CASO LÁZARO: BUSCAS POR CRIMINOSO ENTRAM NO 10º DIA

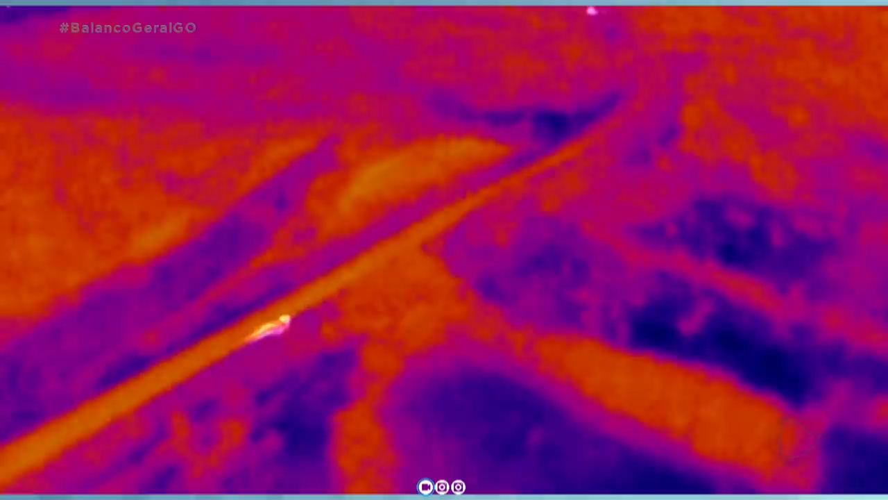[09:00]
Então, essa câmera está sendo utilizada através de equipamentos pela polícia, principalmente no período noturno aí, né? A Jaqueline continua, né? A Jaqueline continua acompanhando ali a movimentação.